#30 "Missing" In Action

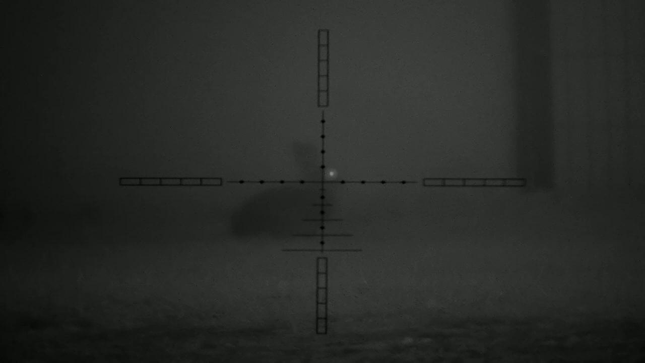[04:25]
Get the hold under correctly judged. And then there you go.
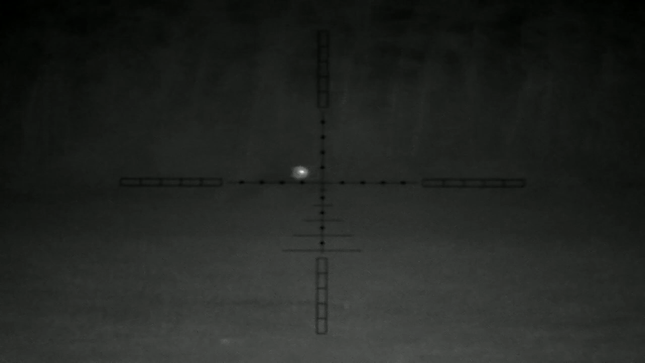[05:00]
So I've had to spin round on myself again. But it's dark now. So it's not too bad. Pull it into focus. And 40 yards which is the zero of the gun.
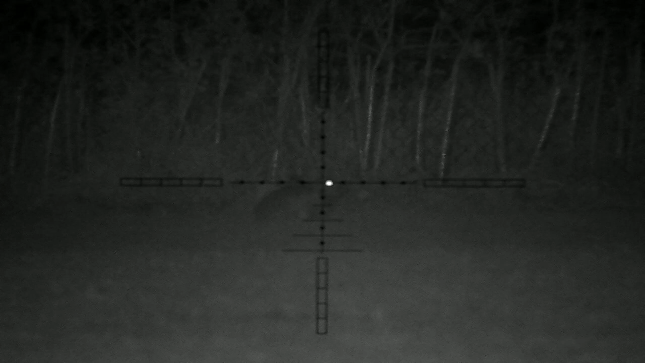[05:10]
And it's a nice easy kill. It's just point and click with this thing at 40 yards. It's unbelievable really. I'll turn myself back around again. And I just happen to notice two eyes.
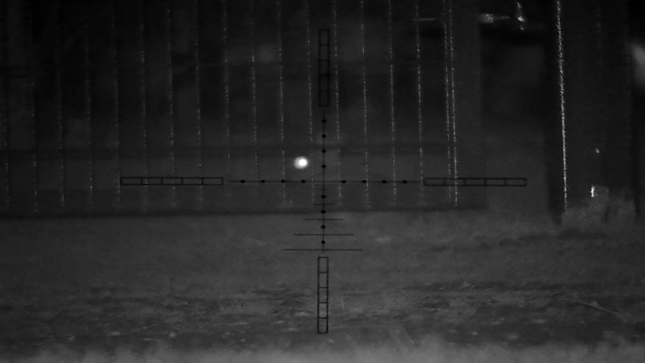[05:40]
But I've got the key to that gate. So it's just a matter of threading it through a hole in the gate. Which is easily done.
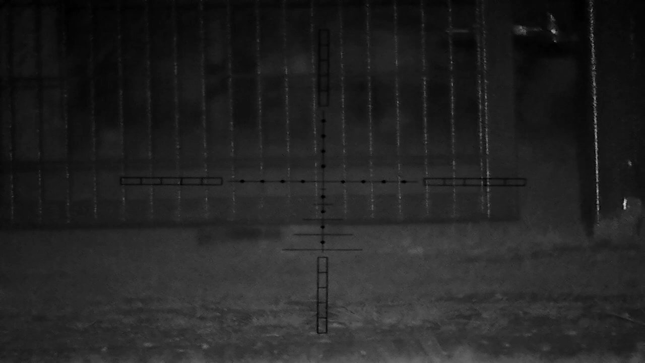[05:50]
It's a third one in the bag. It's not doing bad at all. I've only been there about an hour. But they're just coming out all over the place. In fact I noticed when I left actually they're everywhere. So there should be a good few productive sessions over the next few months into winter.
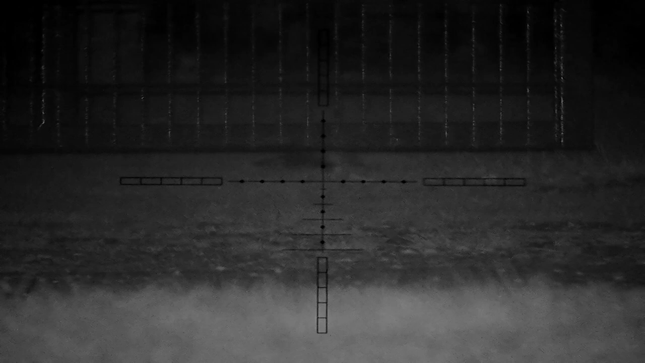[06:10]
So I'm just panning now. Wondering about those.
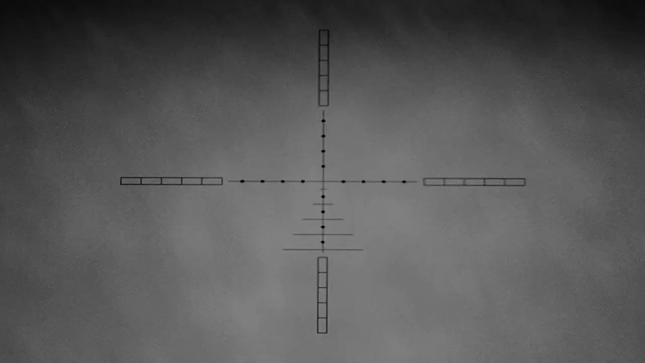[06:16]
See if that one's going to come out. Obviously that he was the one on the left. The one on the right. Obviously this guy's a bit older and wiser. And probably just nudged his mate to go out and have a quick look. Make sure everything's all right. And when he didn't come back he stayed where he was.
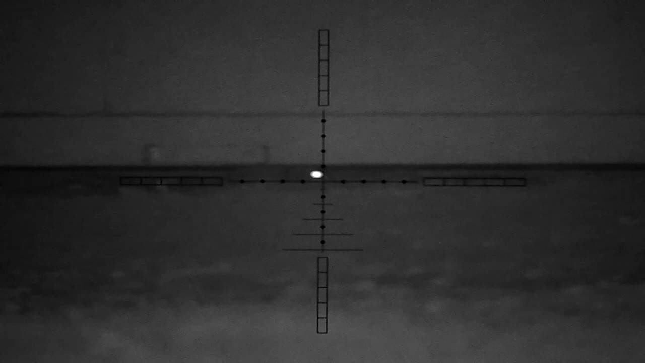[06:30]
Clever bunny. Next one's behind me. Obviously I don't notice the fact that he's probably 10 yards closer to me than the 40 yard fence line.
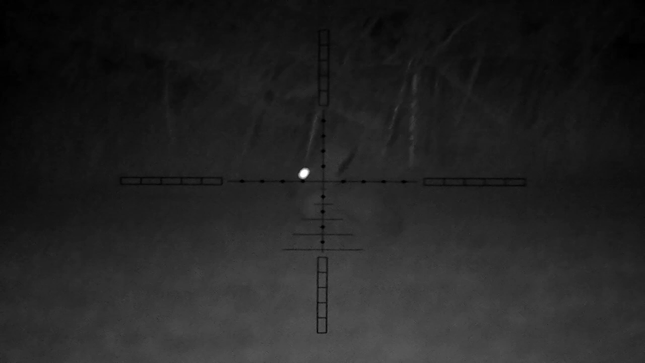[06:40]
So once again.
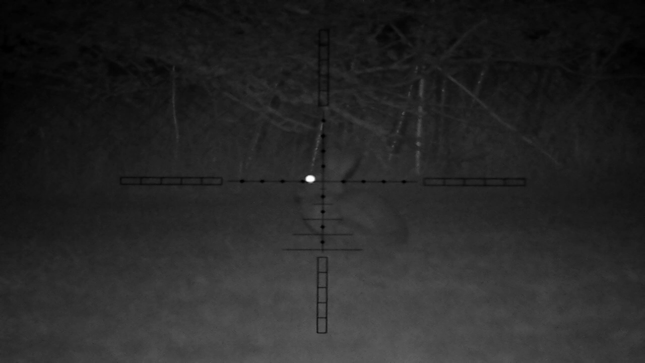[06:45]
The slug goes sailing over his head. And now he's ran up to the fence line.
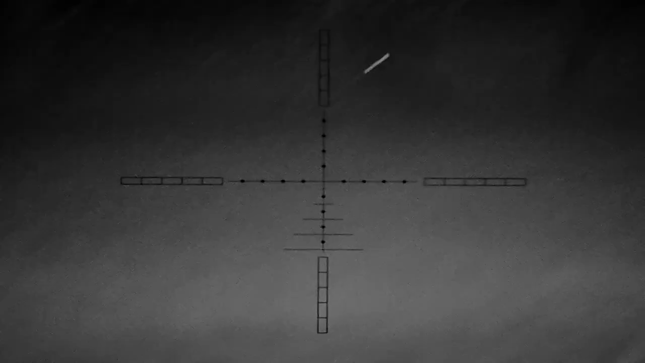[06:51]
Which is 40 yards away. Which is a nice distance for me. So it's cross hairs. On the head.
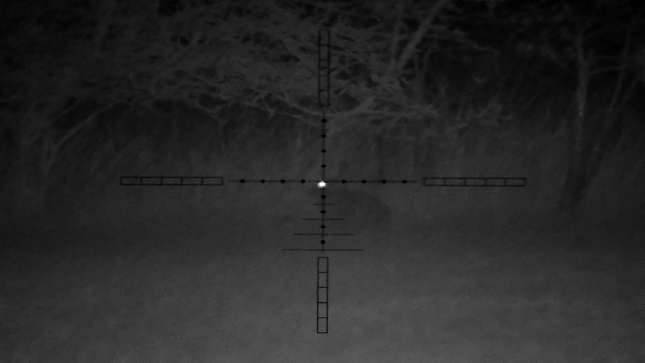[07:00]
And just about to pull the trigger. And in he goes. So you'll have to wait for a bit longer. And then behind me again. One of them's popped out of the little burrows that I was looking at originally.
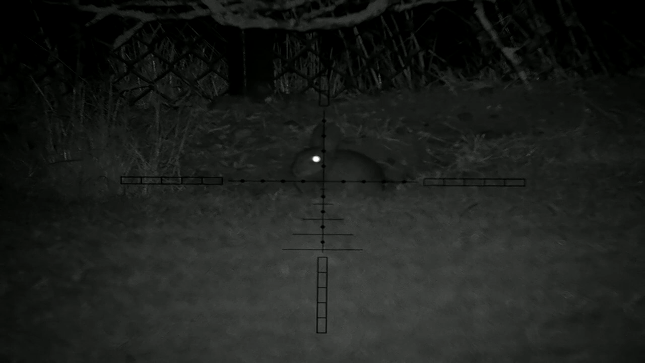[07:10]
And it is only about 18 yards away. And it's just a young one this one. But they all count. So down he goes. And now I've got one in my sights. Who's not wanting to stand up. Give me a decent shot.
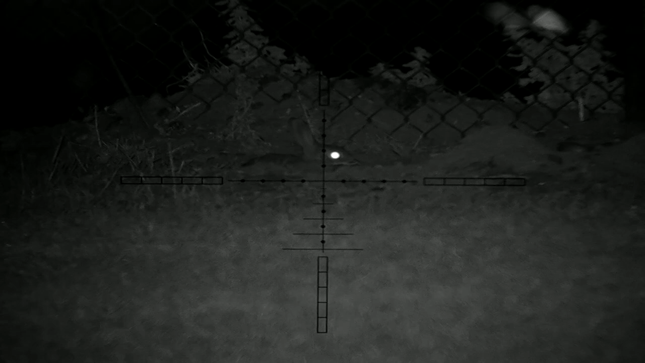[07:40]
But I think I can just about thread it in above there. Squeaking away. And he's not listening. Not interested at all. Probably just wants to keep his head down. And just. Not make himself too obvious. Can probably hear something. Or. Make out something about me being there. But I can't quite understand what it is. So. He's had plenty of chance. So. Let's squeeze one in. And down he goes.
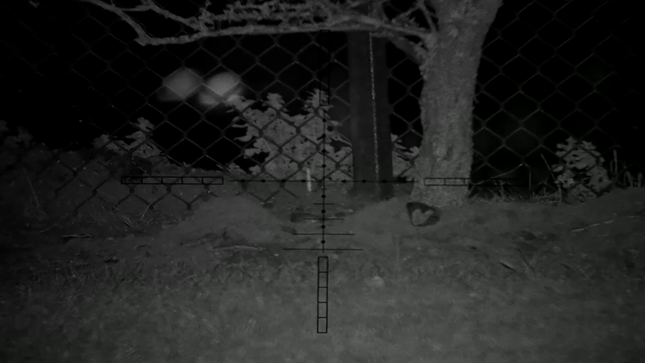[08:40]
Because it means about a mile walk around. To get through. And get around the other side. So I'm patiently waiting. I'll just speed this bit up now. And this is me watching him. Through the. Through the fence. Waiting for him to duck back under. A lot of those Warrens. Link one side of the fence to the other. So I'm just hoping that at one point. He'll come back through. So here's me tracking him. Tracking him. And he's having a. Bit of a nibble. And then. Another wonder.
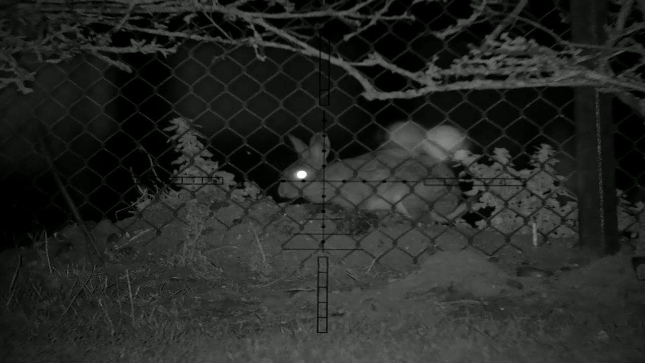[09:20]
Little dig. Bit tidying up. A bit of wobbling. Cleaning up the litter. Come on. Ain't got all night. There we go. Eventually. He decided to. Come around to my side of thinking.
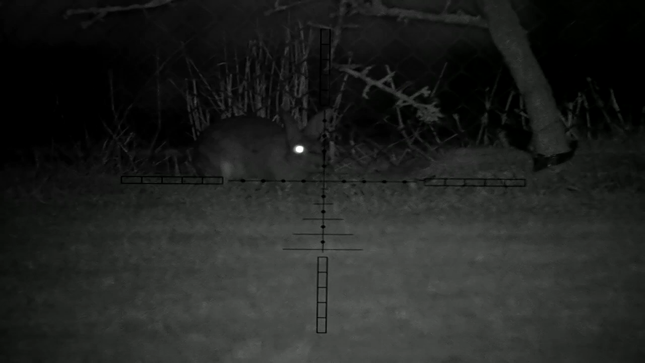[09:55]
And my side of the fence. Little bit of squeaking. Don't take any blind bit of notice. Come on.
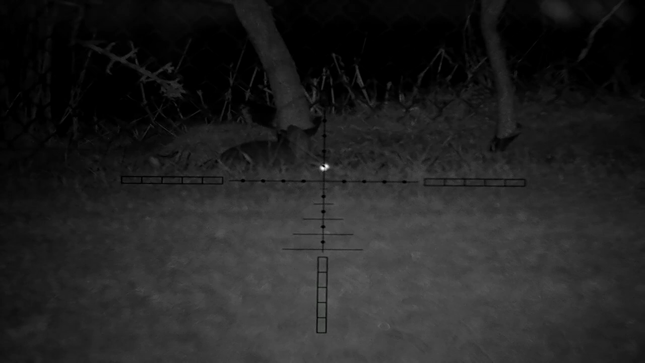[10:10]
Just praying it ain't go underground now. I just need to see that. Temple. Trying to squeak him up. He's not having it. That's more like it.
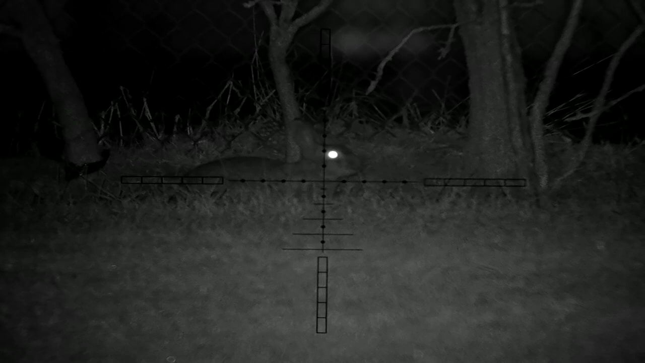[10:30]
And there we go. Patience pays off. Eventually.
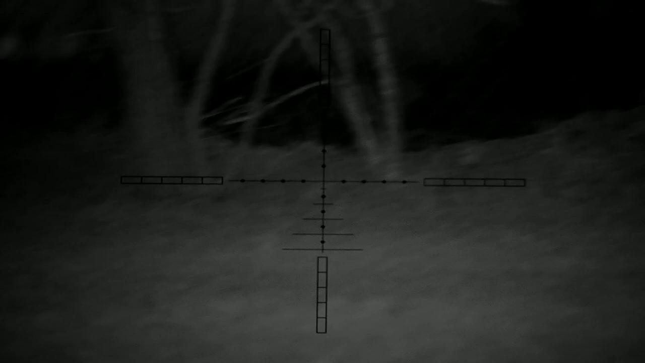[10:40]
The last one of the night.
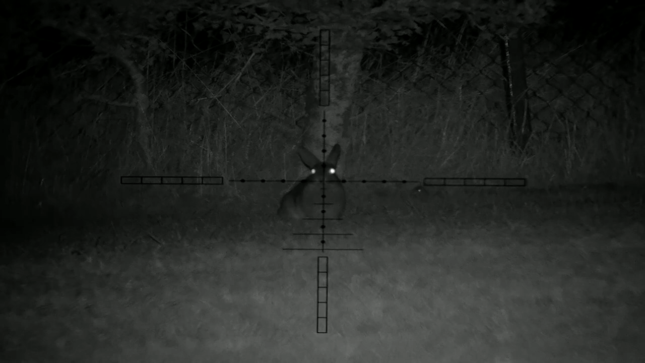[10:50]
40 yards. Miss.
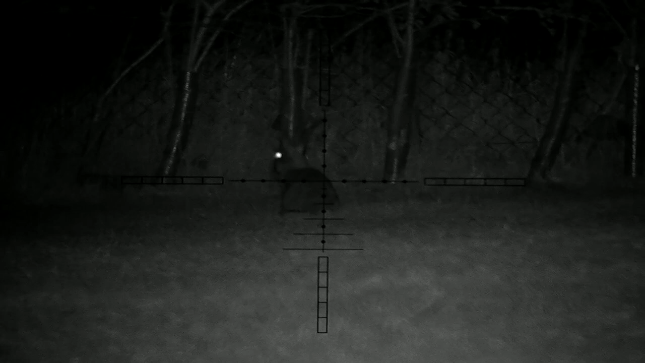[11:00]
He wasn't at 40 yards. It was about 35 yards.
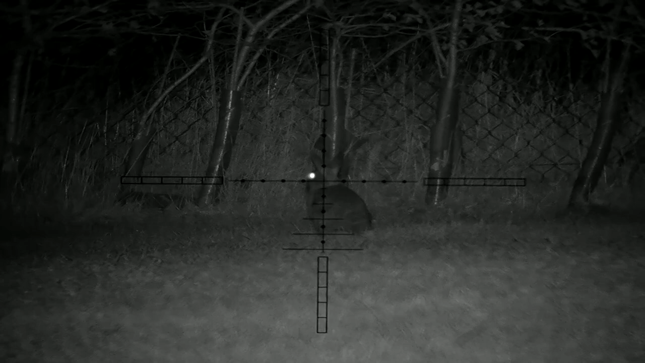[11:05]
Now he's at 40 yards. Come on.